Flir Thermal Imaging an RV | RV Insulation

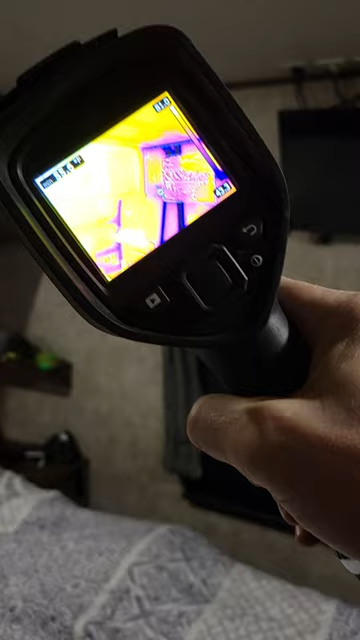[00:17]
get a thermal imaging camera so I rented this from Home Depot for
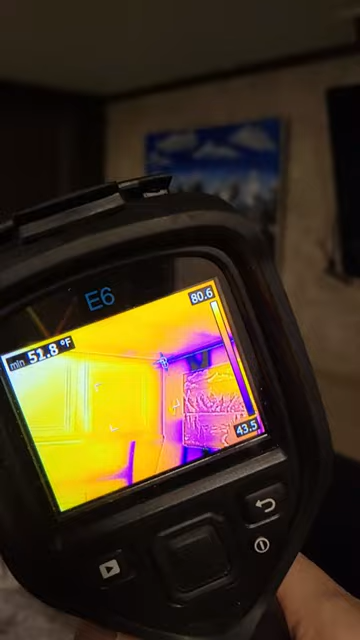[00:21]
On screen: min 51.8°F
the evening I just kind of want to see what our RV looks like as
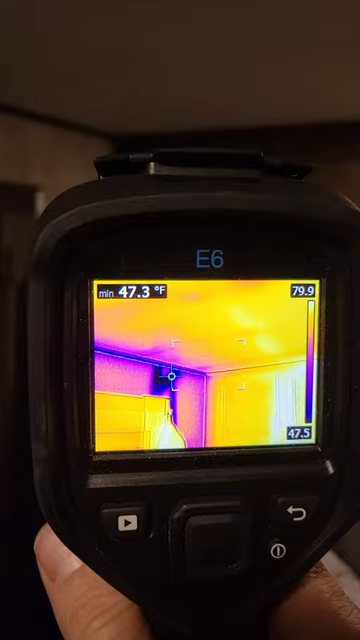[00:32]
On screen: min 47.3°F
so wonder what will what we'll find
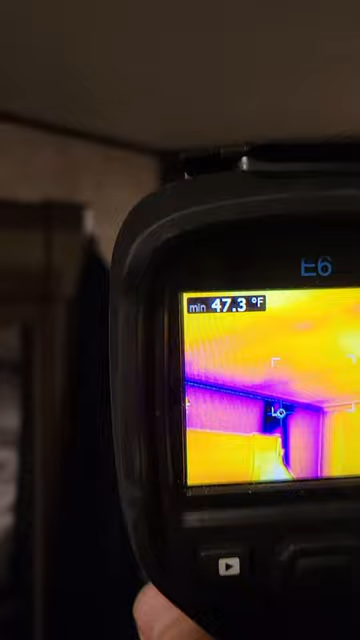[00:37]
On screen: min 47.3°F
so as you can see the framing members
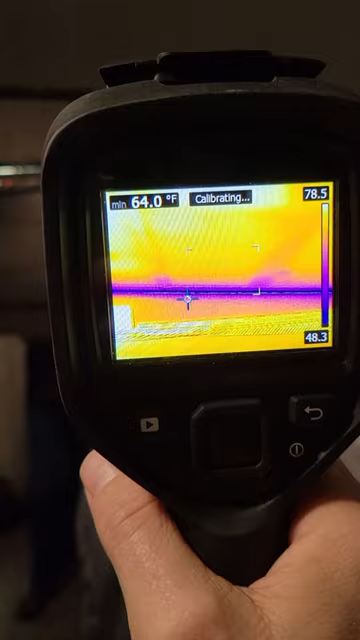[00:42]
On screen: min 64.0°F
so the the dark blue parts are the coldest parts anything that is kind of yellow or kind of orange or yellow that's gonna be the part
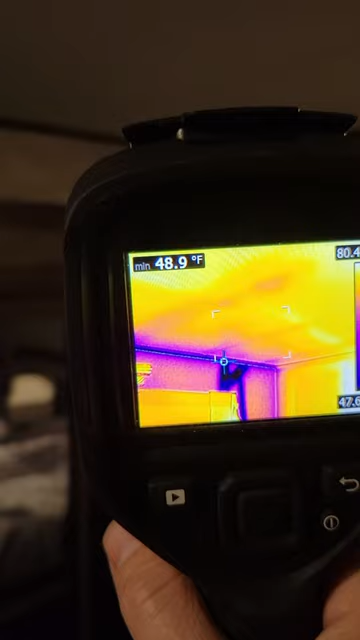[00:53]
On screen: min 48.9°F
that's warmer and all of these framing members are
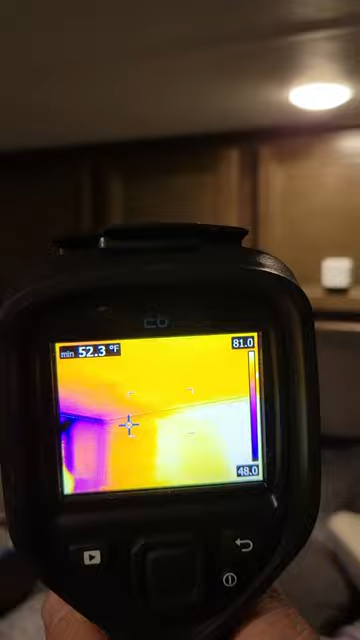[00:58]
On screen: min 52.3°F
in blue so those are cold spots and basically that's
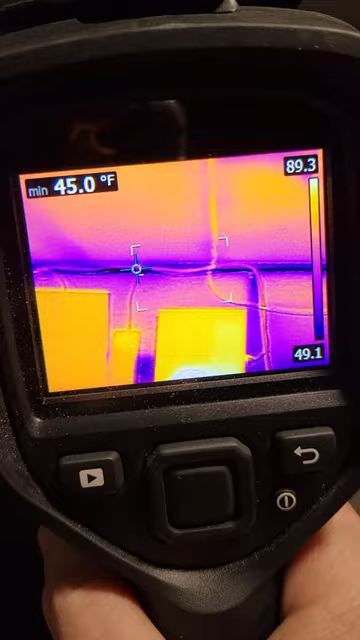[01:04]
On screen: min 45.0°F
because there's no insulation in the aluminum frame that these
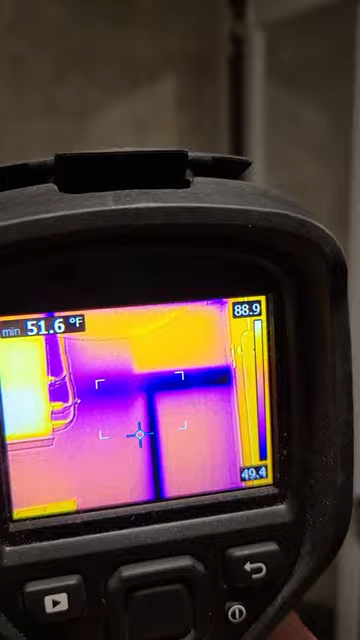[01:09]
On screen: min 51.6°F
RVs are built out of trying to figure out how
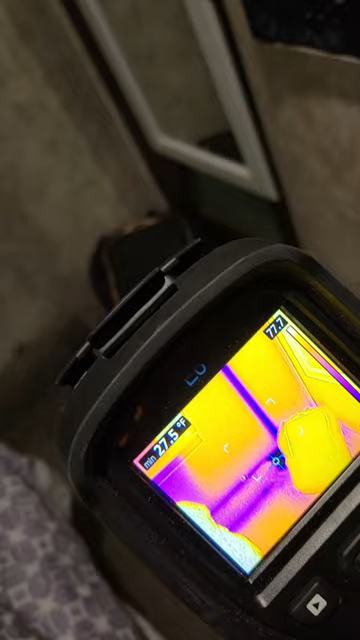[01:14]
to operate both of these things at the same time here yeah lots framing members
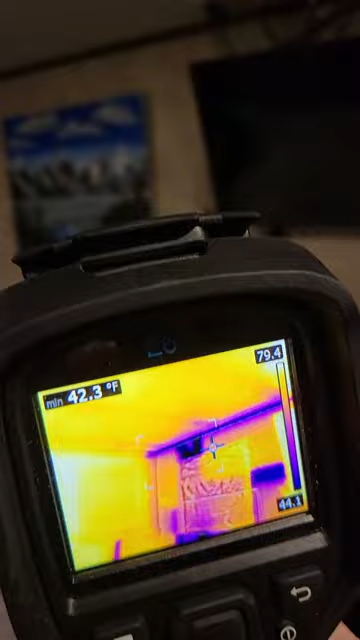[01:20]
On screen: min 42.3°F
overall kind of what I would expect to see in an RV bedroom pretty much
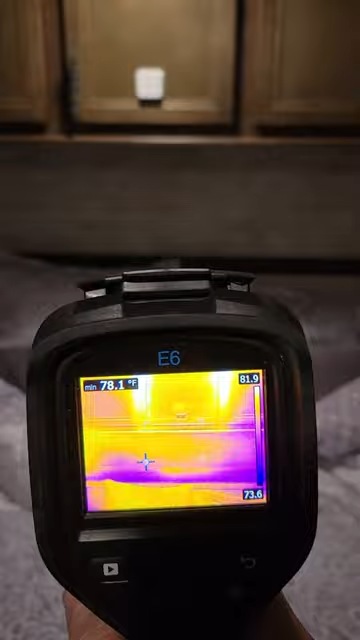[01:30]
On screen: min 78.1°F
just the framing it looks like it's insulated fairly well actually
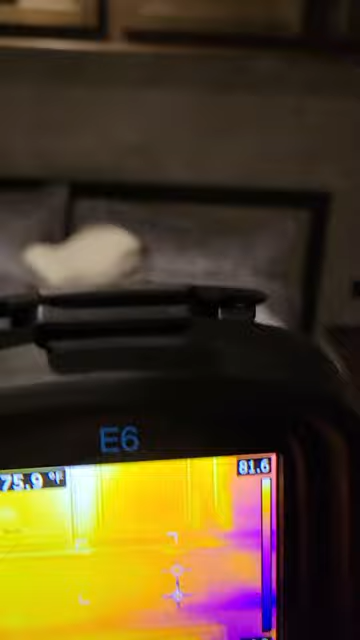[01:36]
considering it's a four-season camper I would hope so this
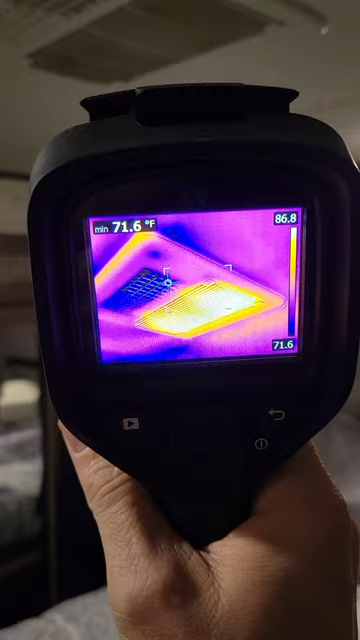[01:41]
On screen: min 71.6°F
is a little bit interesting so it's indicating that the top
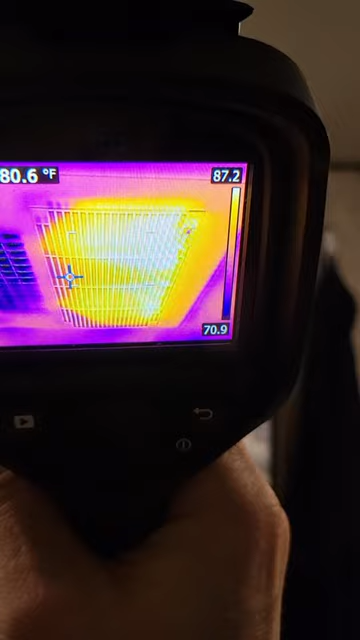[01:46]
of this is pretty warm 78 82 degrees
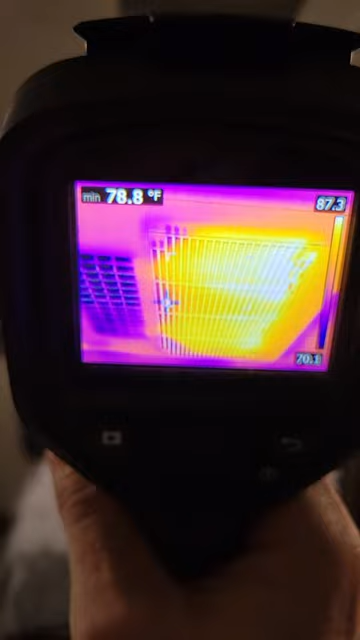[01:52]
probably because heat wants to escape out of that so I might consider
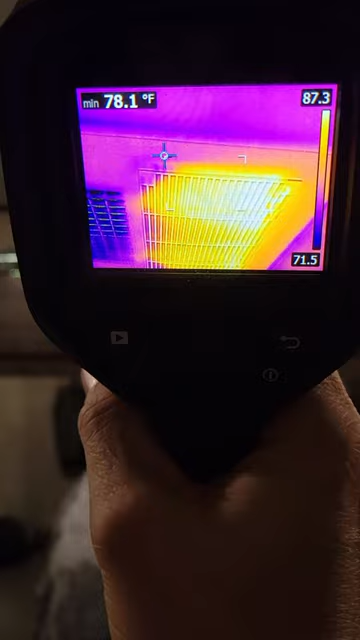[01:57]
On screen: min 78.1°F
sealing that up and of course there's the vent that comes in so
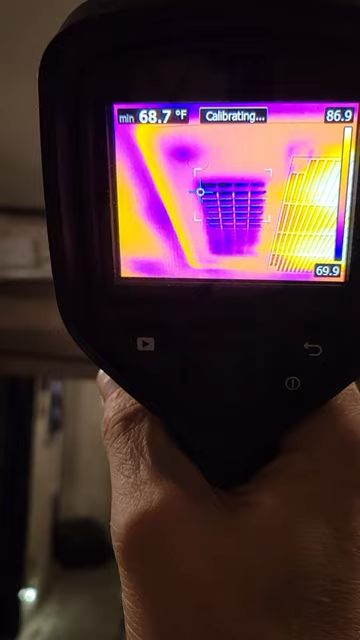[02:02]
On screen: min 68.7°F
sealing that up might be a pretty good idea to do anytime
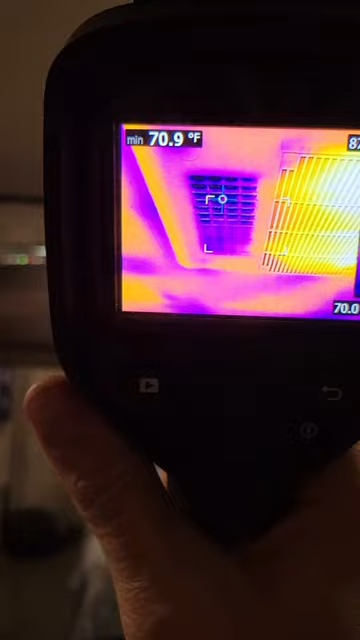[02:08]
On screen: min 70.9°F
you're gonna be in the the cold weather even if it's just temporary the
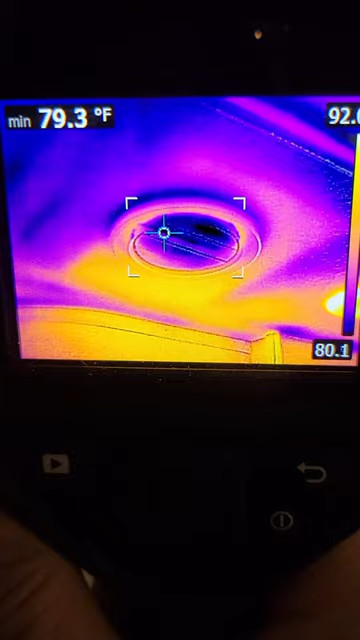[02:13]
On screen: min 79.3°F
vents aren't too bad actually
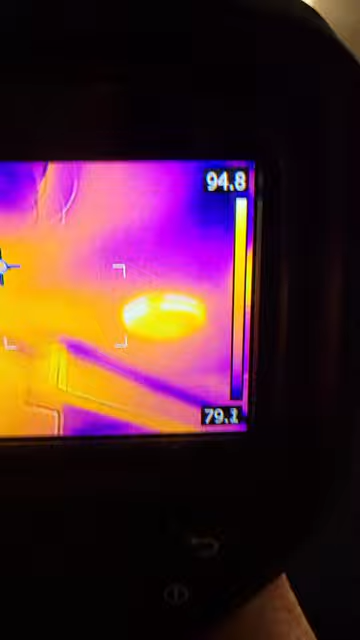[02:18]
it gives you a kind of a scale here so if I can point at the thing you
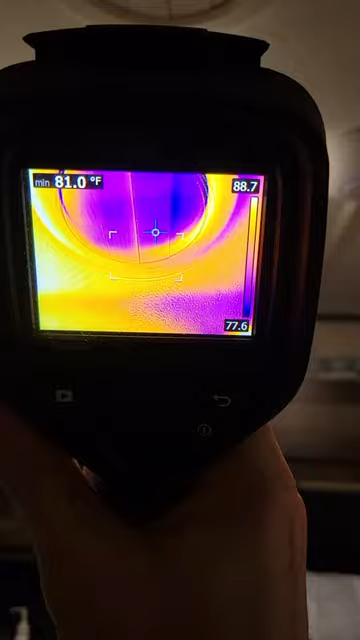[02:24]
On screen: min 81.0°F
know it's in the 70s so not too bad we have the thermostat the thermostat set to 68
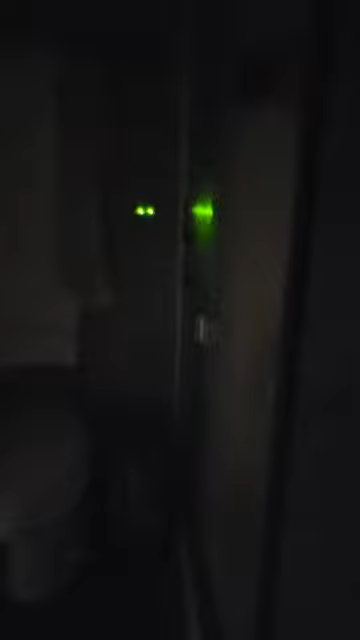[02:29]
I think no 71 yeah
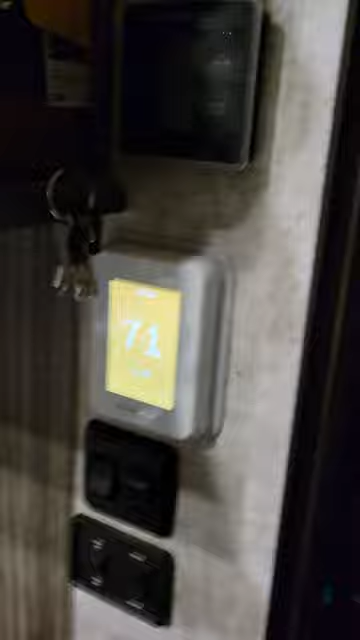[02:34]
it's set to 71 so it's kind of kind of cool because it works in the dark and you can kind of see everything
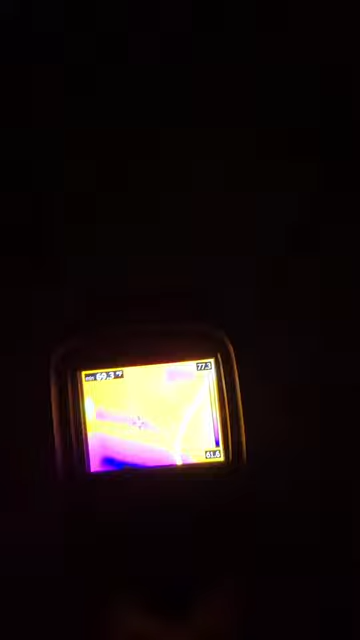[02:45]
so yeah nothing too exciting here even on the
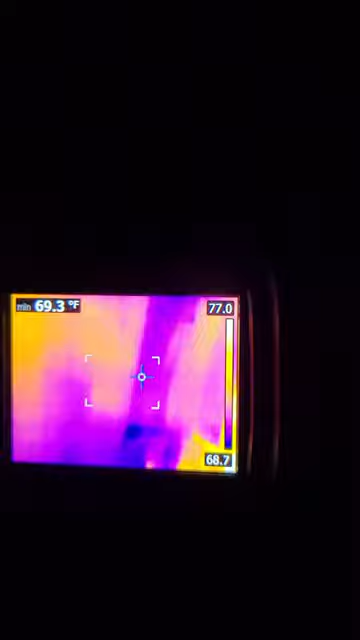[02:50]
On screen: min 69.3°F
outside wall of the RV that's the outside wall of the shower not too
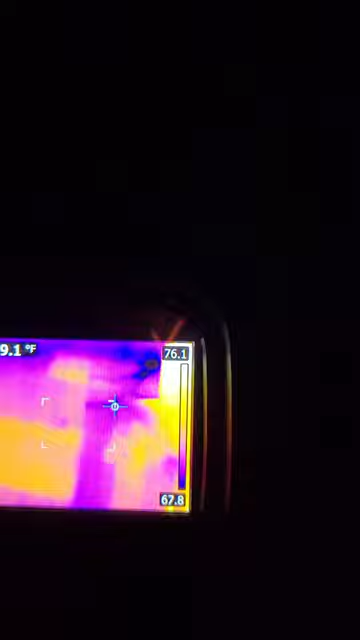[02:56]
bad not too bad at all oh you know what I didn't show you is the floor so the floor and the front of our RV here I